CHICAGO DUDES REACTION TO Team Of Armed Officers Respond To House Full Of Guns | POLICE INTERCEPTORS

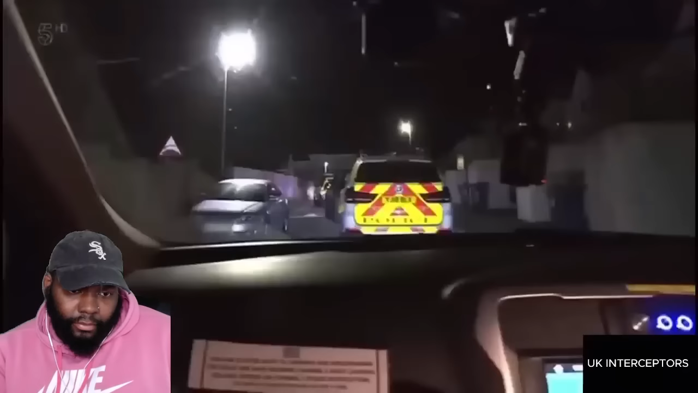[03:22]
The first suspect is wanted on suspicion of firing a weapon in public.
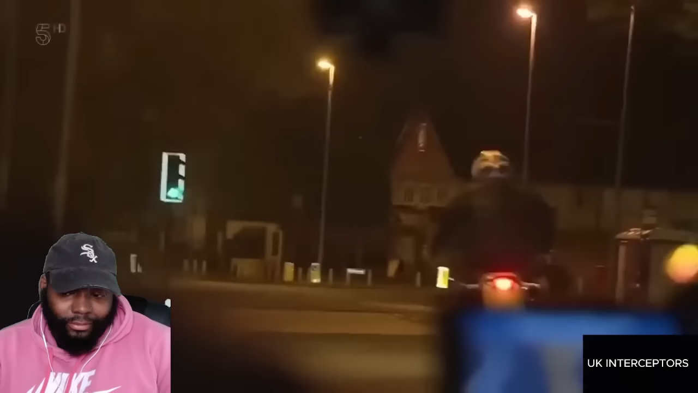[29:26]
and use tactical contact to end a pursuit.
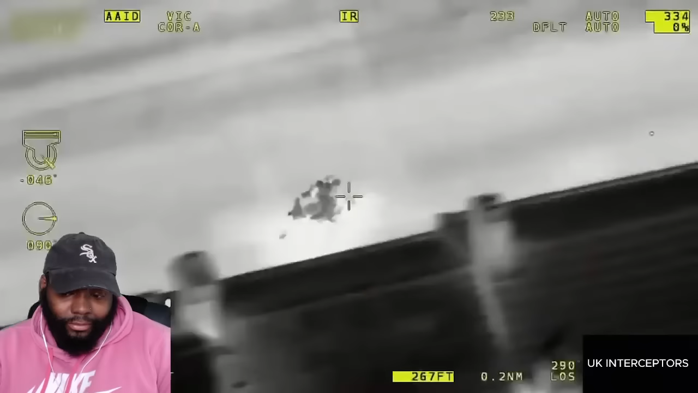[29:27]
Coming towards you now, on your left.
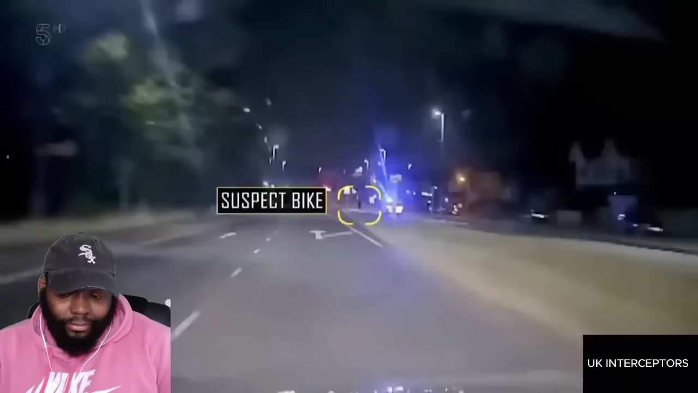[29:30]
Bike theft in the capital has dropped by 50%.
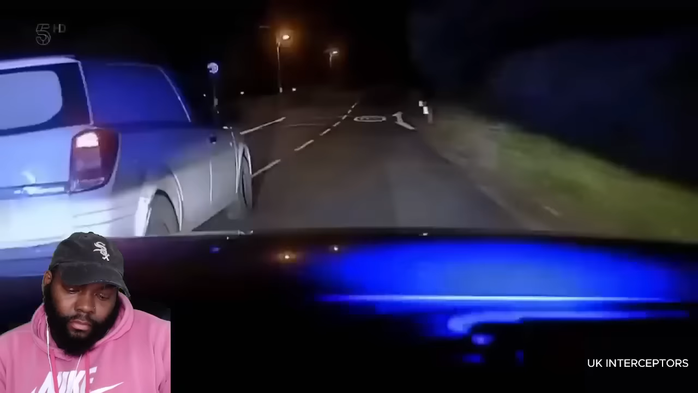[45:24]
Stopping a runaway motor is no picnic.
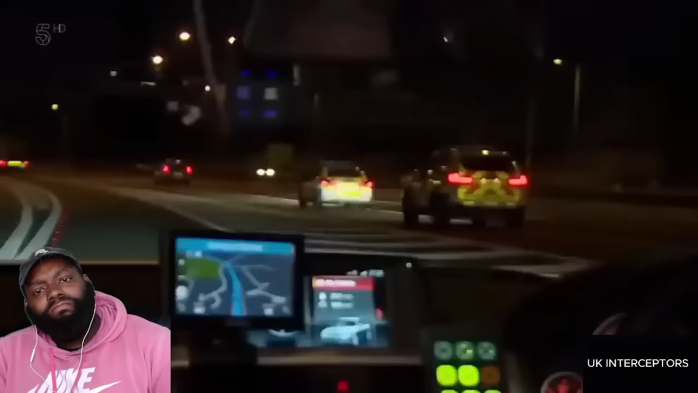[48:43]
Bingo. It's time to TPAC. 3-1, we're behind.
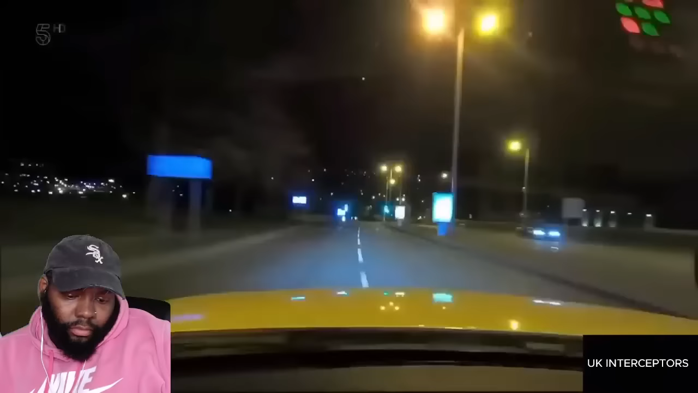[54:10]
Queen's Road, heading towards King's Road Junction.
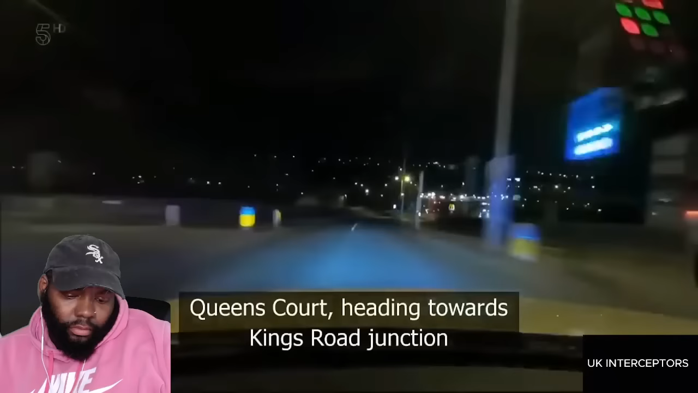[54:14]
There's a vehicle failing to stop. Initially failed for the B unit. It's now failing to stop for the T-back unit. We're just making our way to the area.
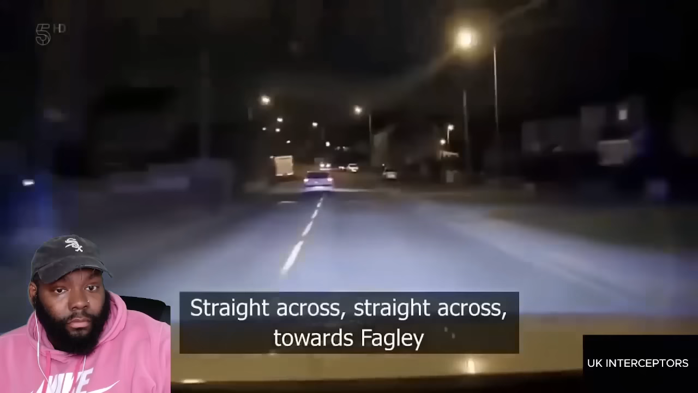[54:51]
Straight across towards Bagley. Before cranking things up a notch. To crank it, then. Speed is 70.
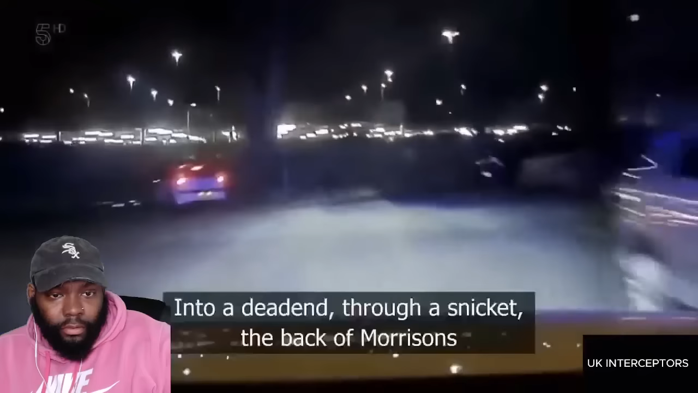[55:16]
Into a dead end, through a snicket, the back of the Morrison's depot.
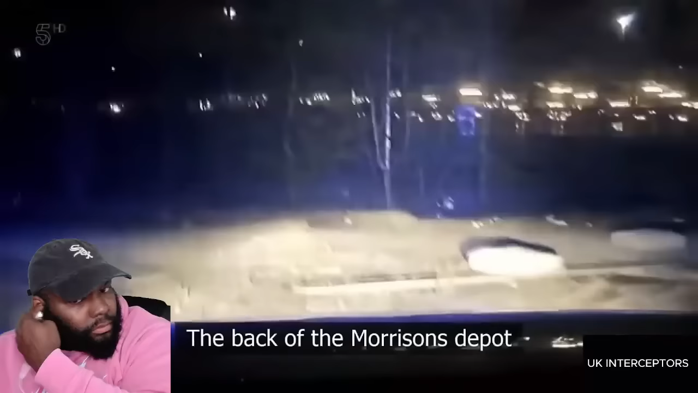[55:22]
The Citroen's gone off road and is heading towards a recreation ground behind a supermarket.
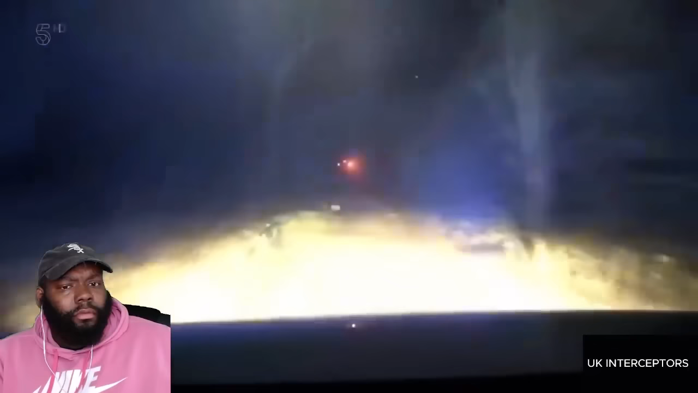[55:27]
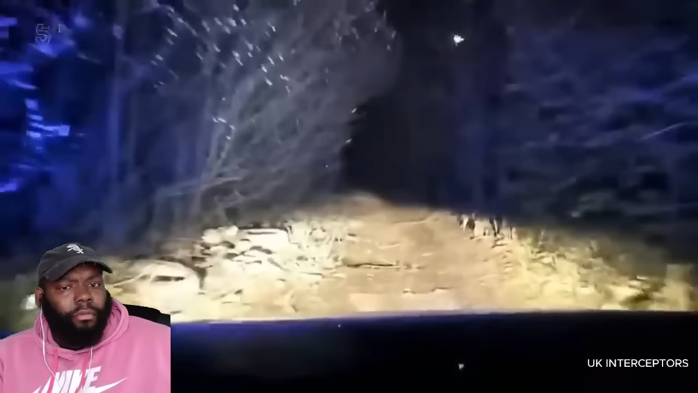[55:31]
In total darkness, it's not long before he disappears from view.
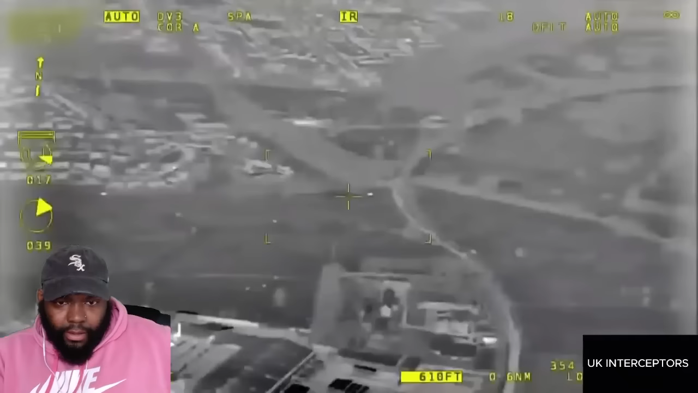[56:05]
It's just dark. Pass 3-1, it looks like it carried on the path out towards Woodall Road.
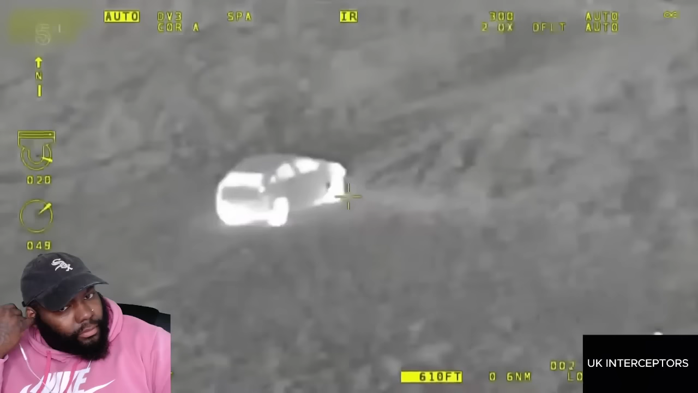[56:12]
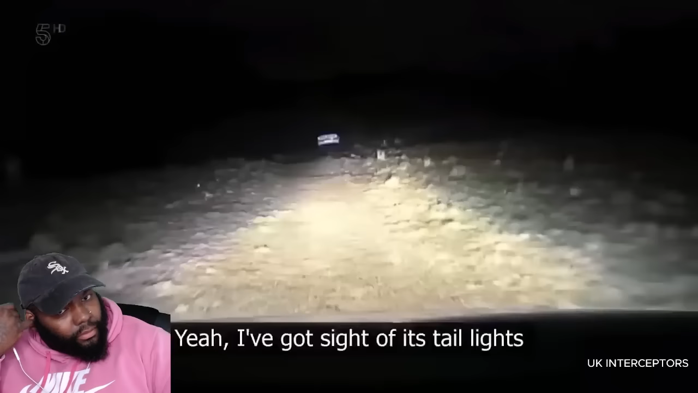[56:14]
Yeah, I've got sight of its tail lights.
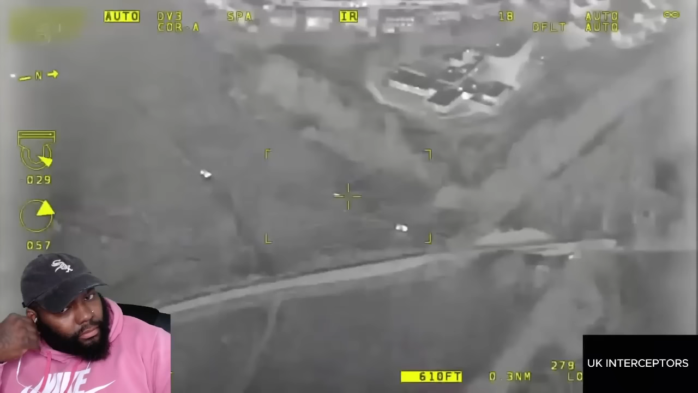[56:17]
He's found the Citroen, but the occupants are long gone.